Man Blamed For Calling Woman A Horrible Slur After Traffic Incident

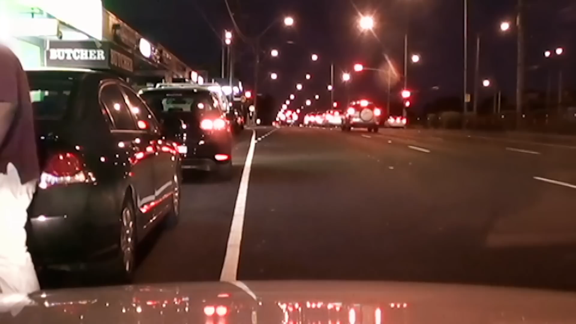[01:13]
The other participant in this argument is getting a little overheating. She's driving, huh? Hang on. I'll be back. Kirsty moves her patrol car forward to block the other driver's exit.